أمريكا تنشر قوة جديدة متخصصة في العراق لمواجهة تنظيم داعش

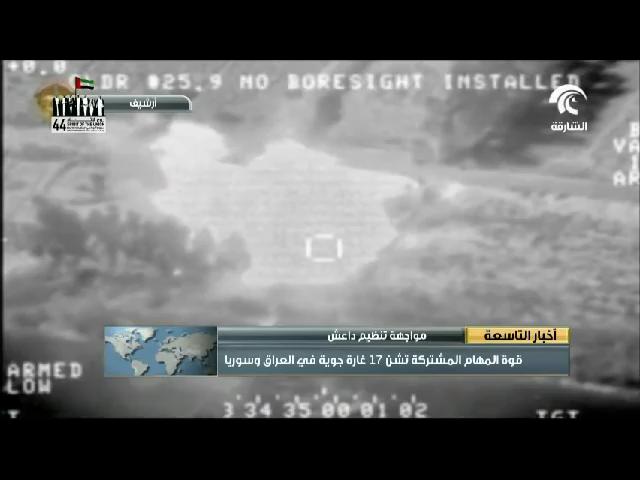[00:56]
وتركزت 9 غارات قرب الرمادي حيث دمرت مبنيين
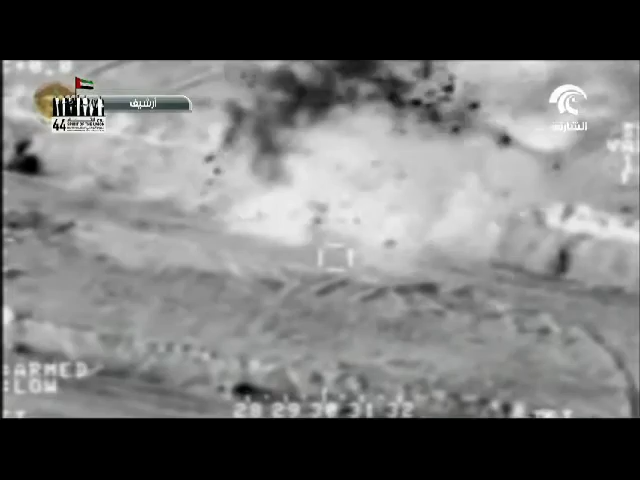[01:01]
وعشرة مواقع قتالية وعبوة ناسفة بداية الصنع ونفقا وأضف البيان أن التحالف وجه ضربتين في سوريا قرب عين عيسى وأنهما أصابت وحدة تكتيكية ودمرت موقعين قتاليين للتنظيم